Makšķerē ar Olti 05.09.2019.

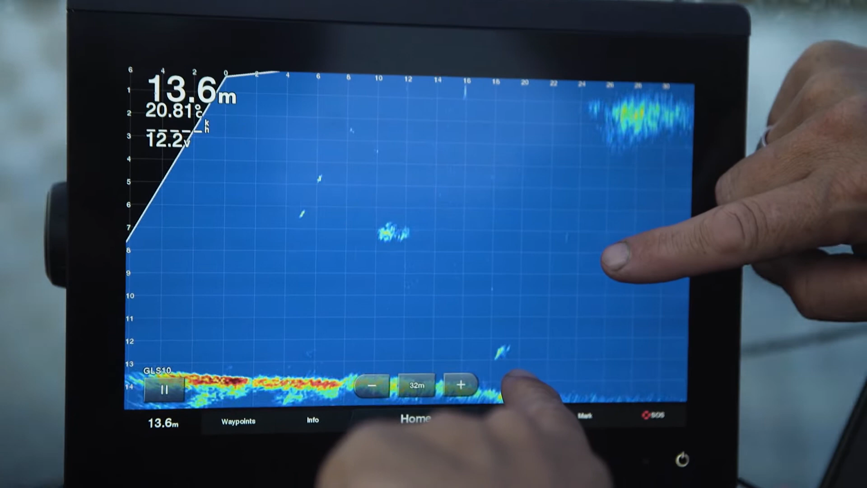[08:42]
On screen: depth 13.6 m
Tas nav skrejoši virsmas zandarts vēl kaut kas, tas labs, interesants mērķis. Jo šitas iekniedēs tev būs, te būs kaut kā 80-90 centimetri pēc izmērķa. Tad, kad tie viļņi visu laiku grozas, jā, es sapratu, jā.
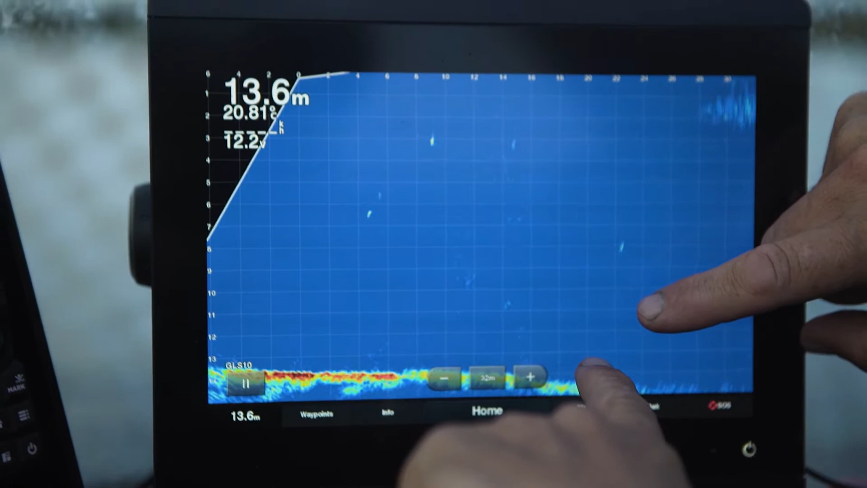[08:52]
On screen: depth 13.6 m
Ir vairākas lietas reizē, bet tas pats ir, ja pūšas stipas vējš, tad nav baigi daudz variantu. Nu, tu tuvojies viņam tagad. Jā, es viņu mēģinu izprovocēt uz aso kustību. Tipa bēgu, bēgu. Tipa piepeldēju viņam prāt, vai. Piedodiet. Vai. Nav kari pakaļ.
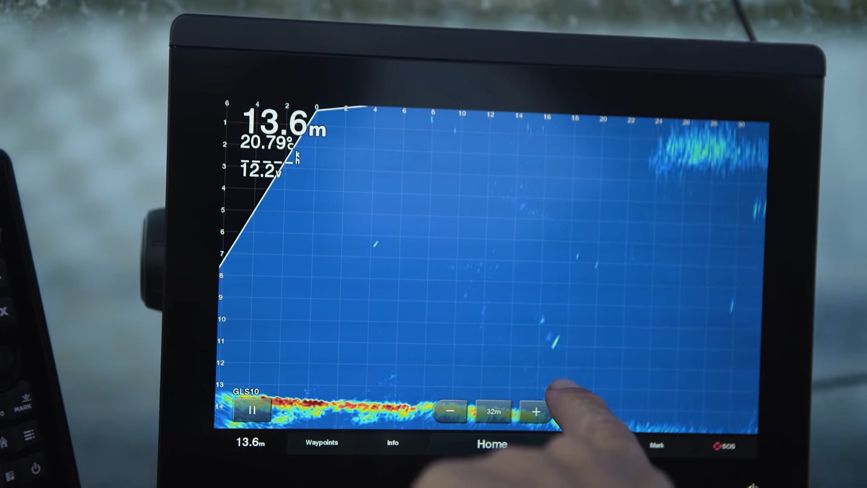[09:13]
On screen: depth 13.6 m
Vai. Iekod. Sulač, nu, nē, nekod. Pītis būs. Tu saprot? Ja? Un jā. Tur tikpat labi varēja būt mams un desālis.
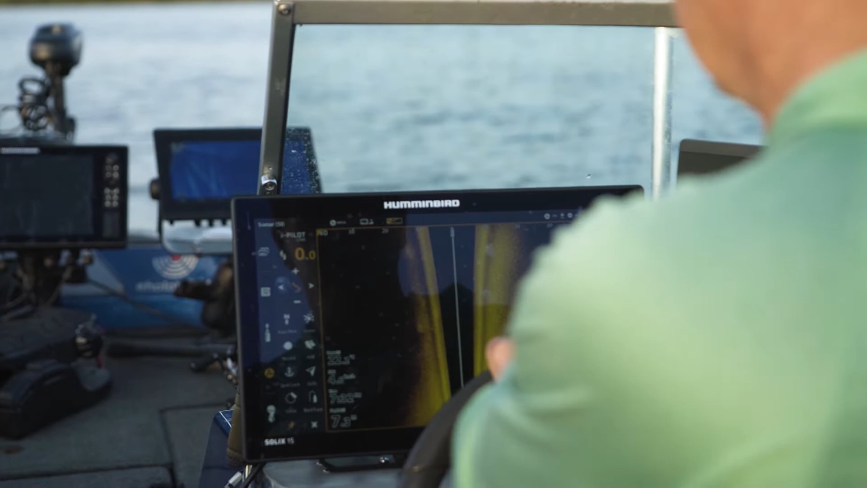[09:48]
bet redzi, kas ir šīs sistēmas milzīgais puses, ka tu vari nesist to mānekli pret grunti ar lieliem atvērtiem āķiem.
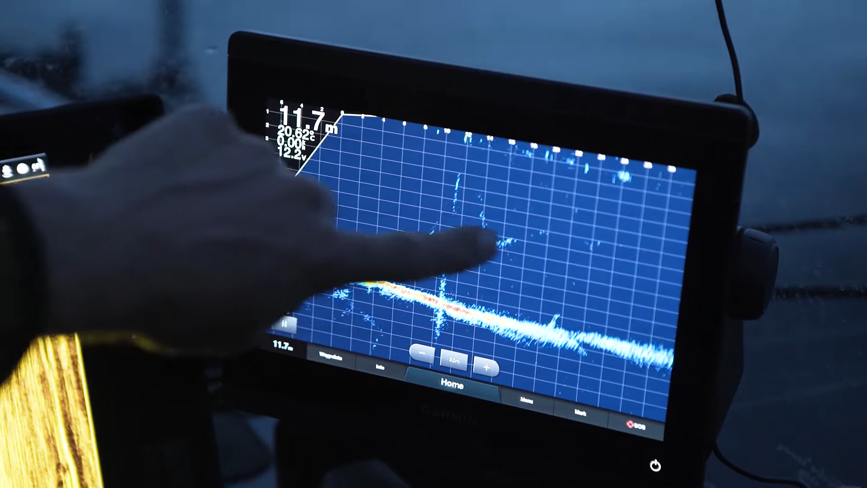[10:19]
On screen: depth 11.7 m
Šis ir ķērājis. Iedomājies, ka tas ir kaut kāds nogrims koks, kurā tu negribētu trāpīt. Pa plaknēm tas sakrīt, tad tu esi tur patās arī esi. Jā, un tagad es hopšu piebremzēju, redzu, es eju viņam pāri pa pašu augšu. Tieši pa pašu augšu. Man ir vaļā āķi, es eju, un tagad tu taisa viņa, es nolēmu nogrimt.
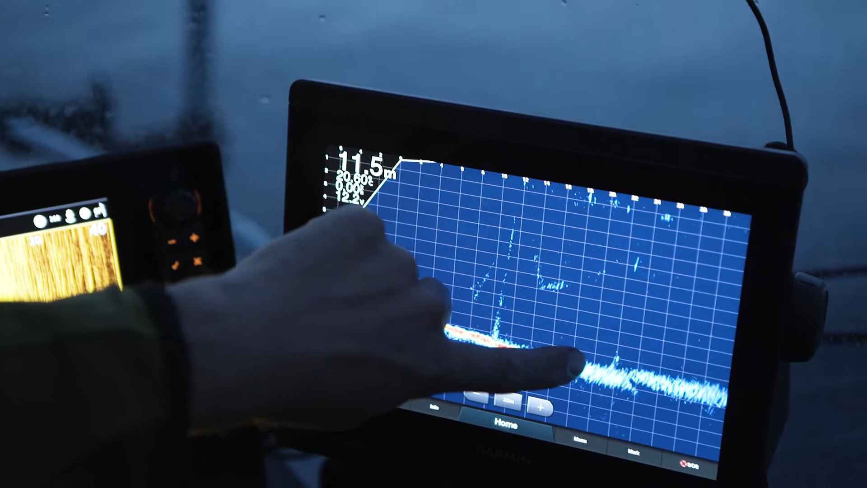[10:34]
On screen: depth 11.5 m
Un tagad es nogrimst burtiski līdz ar viņu.
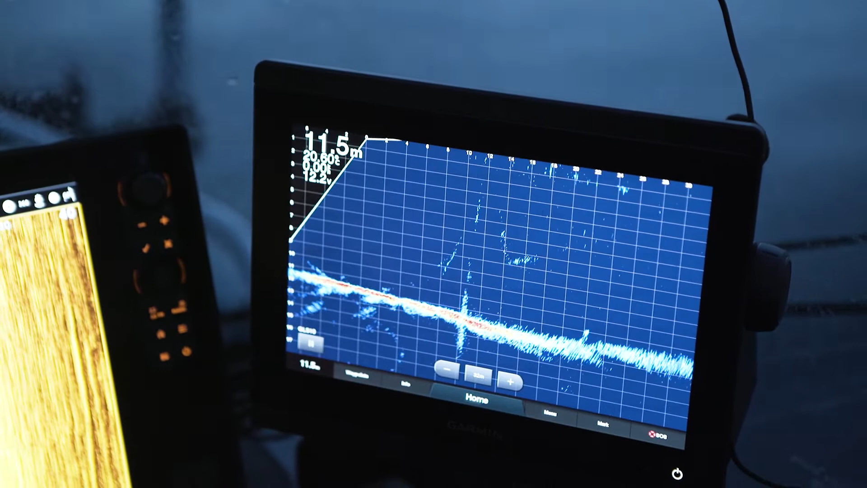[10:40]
On screen: depth 11.5 m
Jā, un tu var apmakšķirēt nogrimušu draņķi, kurš citādi būtu ar vaļējiem āķiem.
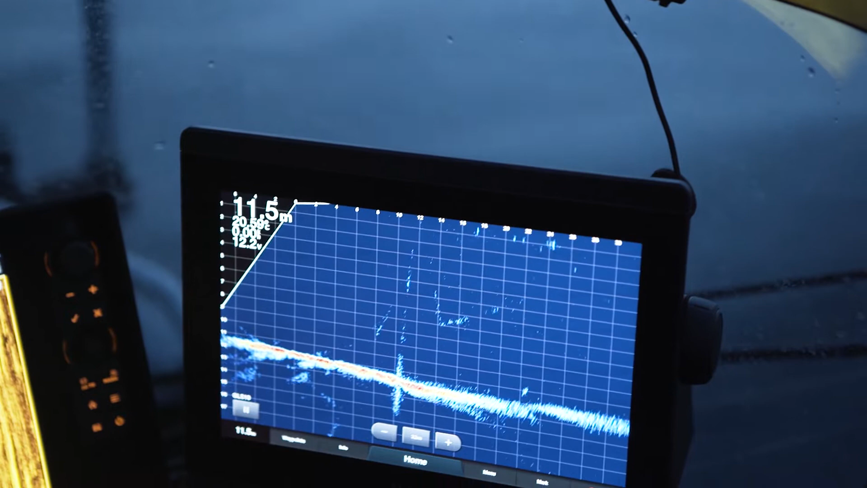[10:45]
On screen: depth 11.5 m
Citā variantā viņš būtu savātas visus tos resursus, bet šeit nav. Un tagad mēs nogājam pavisam lejā. Redzi, ka viņš ir puļķīts pazūd. Tas tā nav zūd.
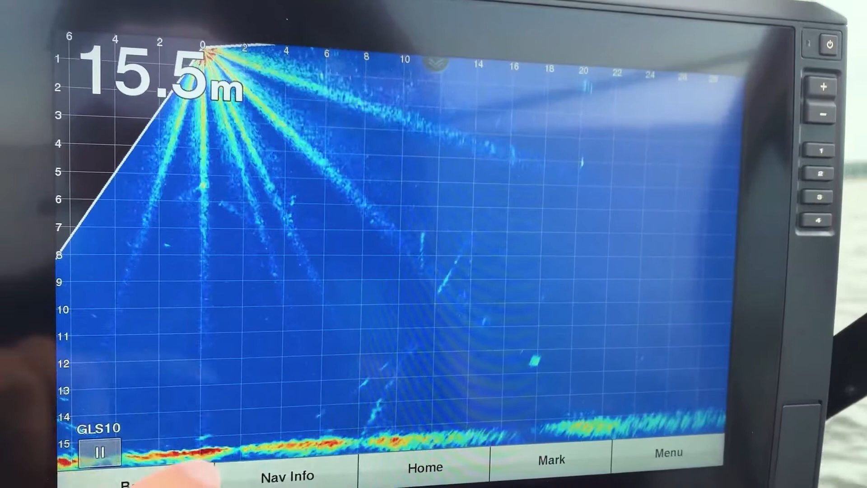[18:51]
On screen: depth 15.5 m
Šīs ir mārneklis. Mārneklis ir liels zandarts. Skatāmies uz reakciju.
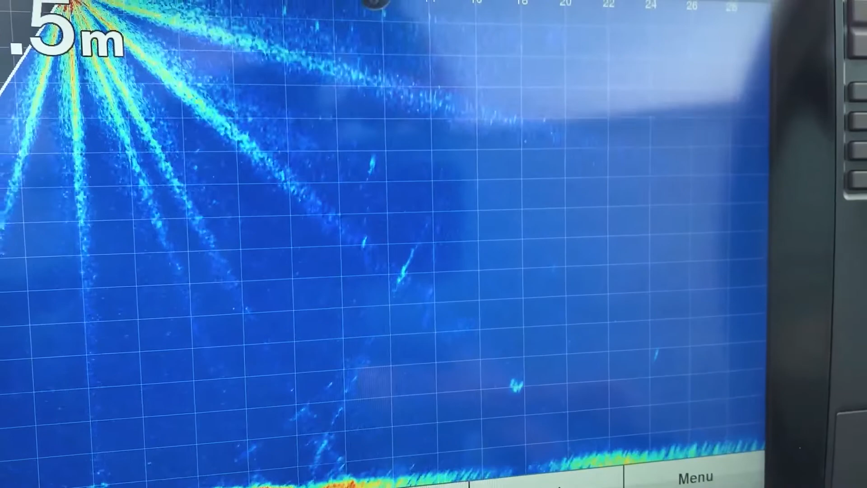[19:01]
Būs vai nebūs, vai ne? Pagriezās?
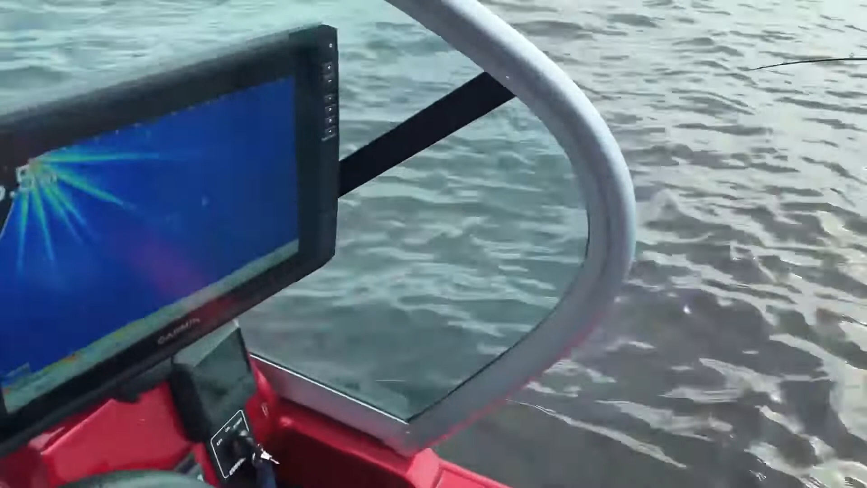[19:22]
Re, kur ekrānā tas mūsu zandarts. Re, kur šitais te.